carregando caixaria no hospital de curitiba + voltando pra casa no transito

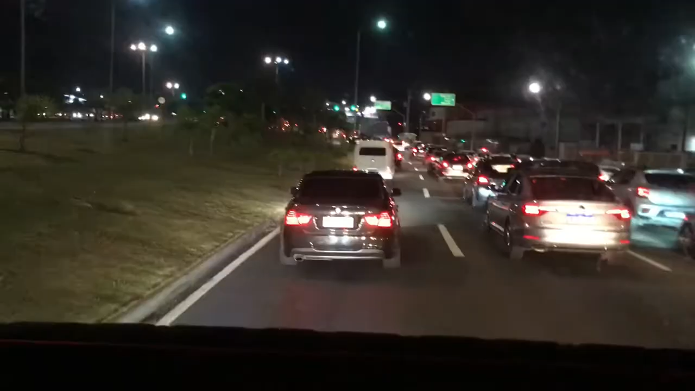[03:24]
É, gurizada, eu voltei com vocês aí, tinha acabado o vídeo, mas... Estamos voltando aí agora. Já tá de noite, e olha o trânsito que tá, cara. Curitiba, tá? Fródi, hein? Olha, tá tudo parado, sei lá, faz já uma hora que nós estamos aí. Olha, quem deram um dia poder comprar esse aí pra crush, né?
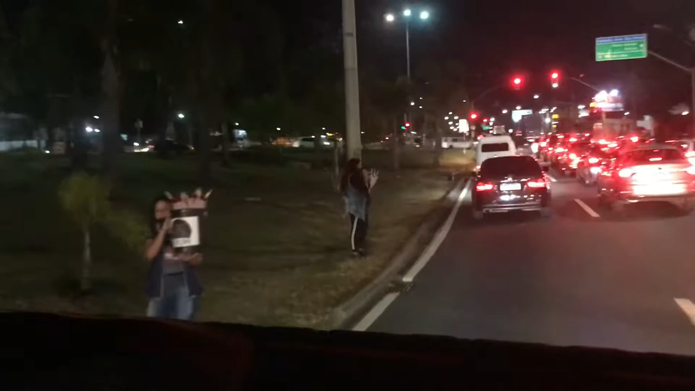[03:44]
Pai, por que você não comprou pra mãe isso aí? Não. Por que você não comprou essas cores pra mãe? É, pessoal, tem que acelerar. O pai devia comprar pra mãe, meu senhor, dessa aí.
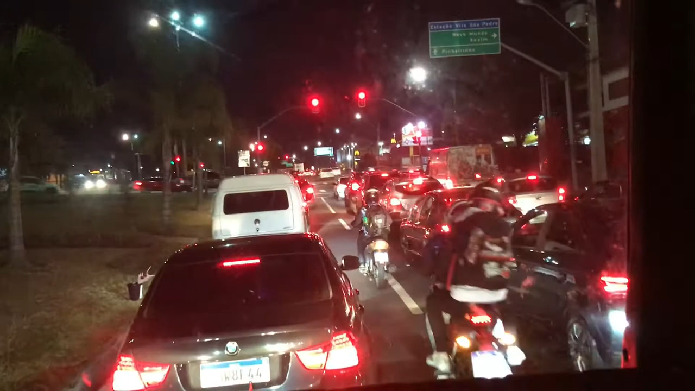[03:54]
Deixa eu ver, isso aqui é da ilusão. Opa, olha só, gurizada. Olha. Já volto pra vocês. É, gurizada, o pai não conseguiu comprar ali, ele só tinha pra 50, e daí, pai... E a moça também subiu lá pra cima, e daí o sinal abriu.
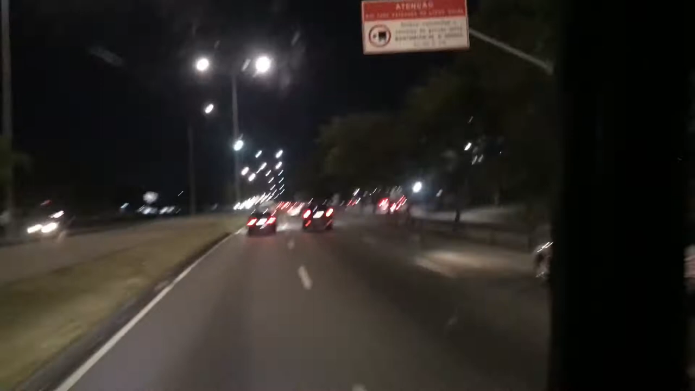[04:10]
Não deu tempo de nós comprar, mas pra frente nós compras. Outra aí. Também acho que a mãe ia brigar com o pai aí, o que você tá me agradando? Agora, pessoal, começou a andar também aí, um pouco o trânsito. Olha.
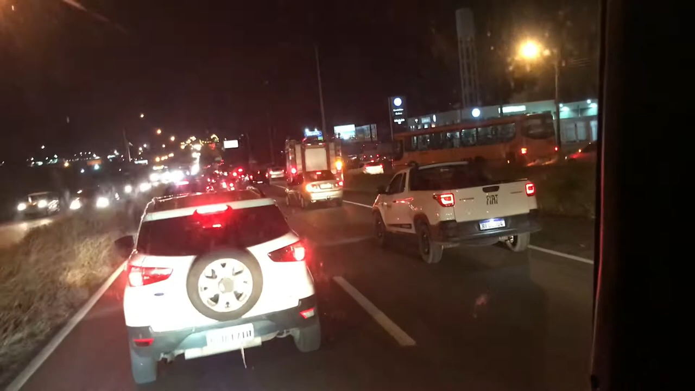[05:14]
E no meio do caminho agora aconteceu um acidente ali, ó. Quando tem até bombeiro, ó. Não sei se tá pegando fogo, alguma coisa. Pode estar pegando. Ali, ó. Tá ali na frente. Ah, eu não tô indo na frente bem agora. Deixa eu ver se eu não consegui filmar. Ali, ó. Olha lá. Olha ali, ó.
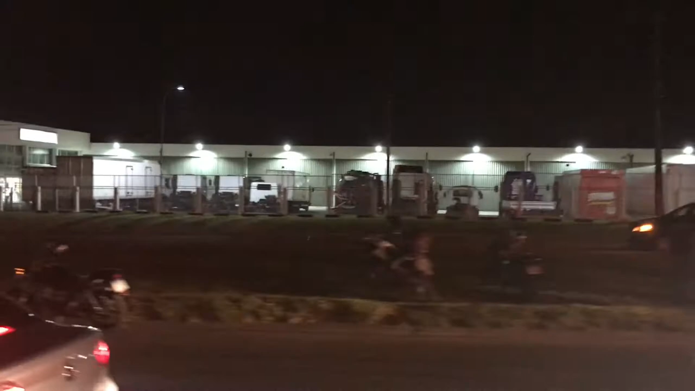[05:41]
Nossa, a mulher da moto bateu no carro. Nossa, a mulher da moto bateu no carro. Que pena. Tomara que esteja tudo bem com ela. Mas vamos acelerar ali, pessoal, pra poder chegar lá no posto. Pra nós poder ficar comendo. Por isso, então, que tava parado o trânsito.
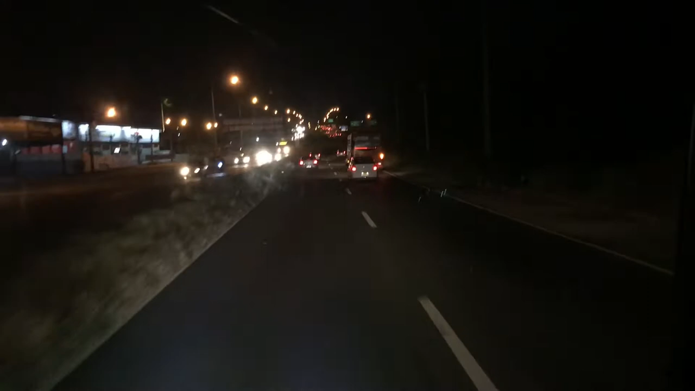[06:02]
A pessoa para pra ficar olhando ali, né? Beleza? Porque eu já volto com vocês aí.
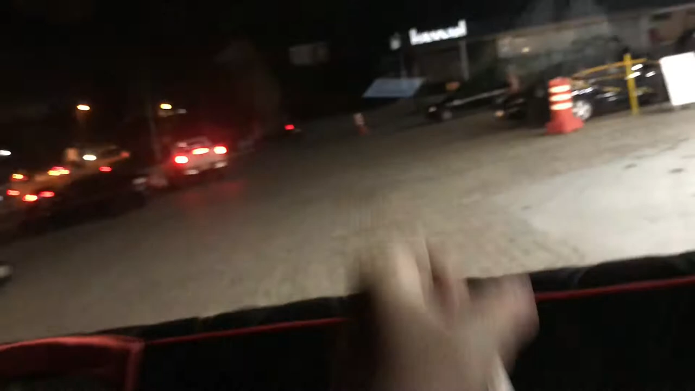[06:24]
Agora é só acelerar pro KTH que a gente já tá chegando. Olha que carretão lindo ali, ó. Olha o Pedra Barrão.
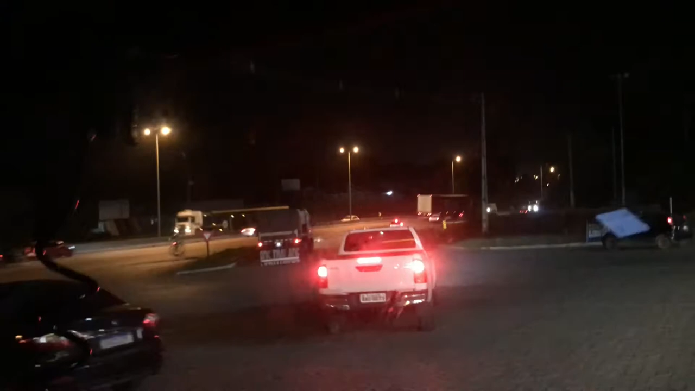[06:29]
Positividade. Olha. Esse aí sim, hein? Olha aquele ali.
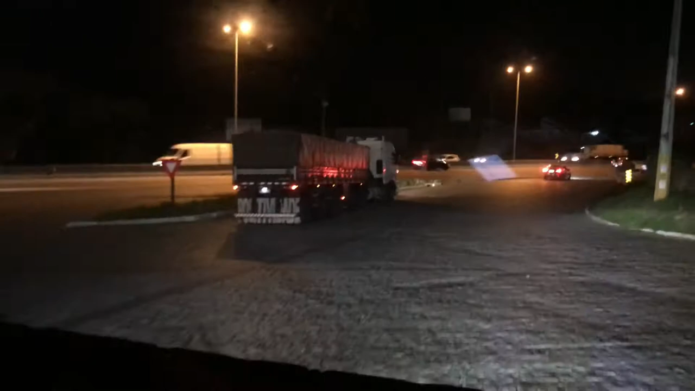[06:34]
Internacional, né? Não, não. Esse é um Volvo. Nossa, tá bom. LS. Volvo 400. 400. 4. Esse aí tá bonito, hein?